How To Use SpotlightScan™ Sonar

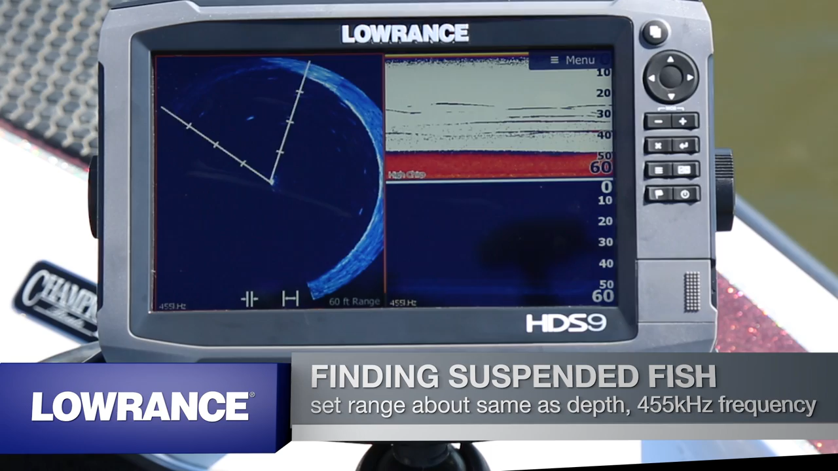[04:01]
Spotlight gives you that confidence to know exactly where they're at. So you can see as I turn it here, we'll start to pick up these fish targets and we'll be able to pick out which side of the boat they're on. So you'd know to like pitch out in front of the boat versus pitch over there or cast over there.
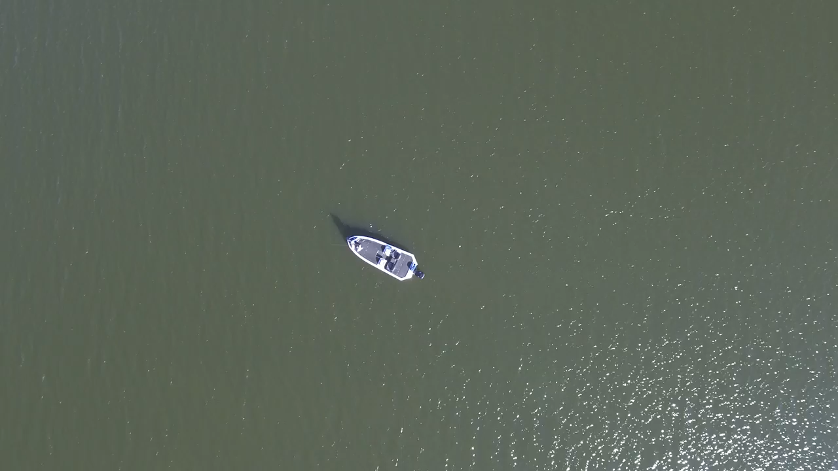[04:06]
Your range here is 60 feet.
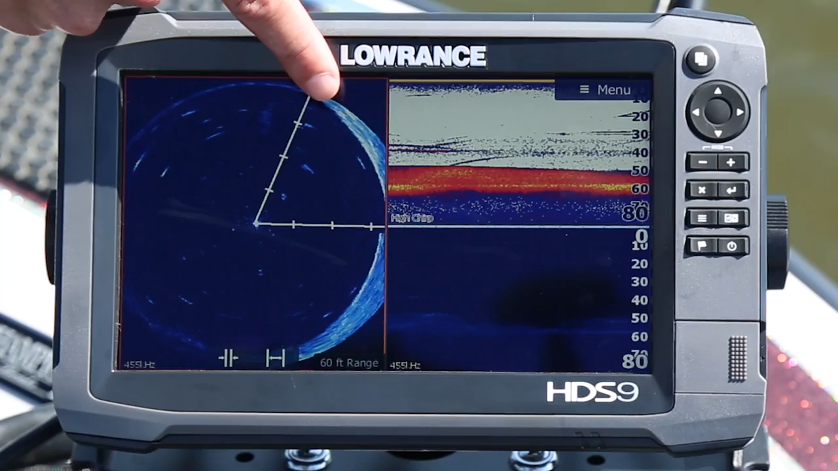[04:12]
And so that fish is probably 10 feet off the bottom. And if you look here, that fish is about 10 feet off the bottom. So you can kind of correlate it all.